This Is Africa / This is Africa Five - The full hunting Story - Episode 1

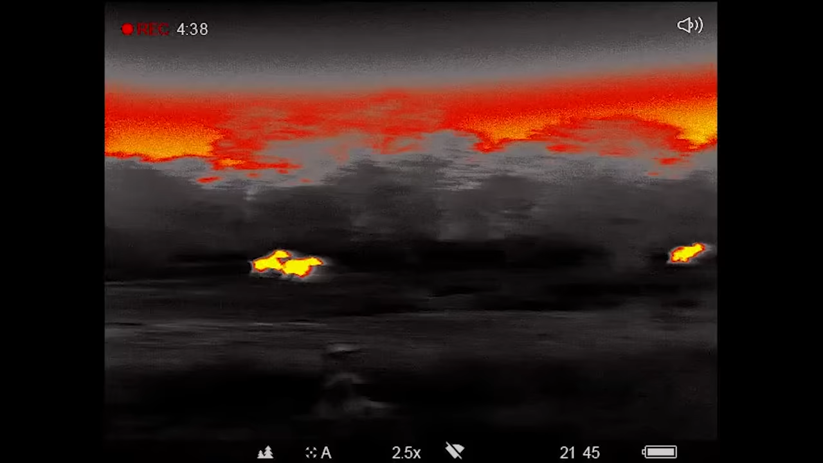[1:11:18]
There were too many hyenas there. I don't know which one was hyenas at the time. Yeah.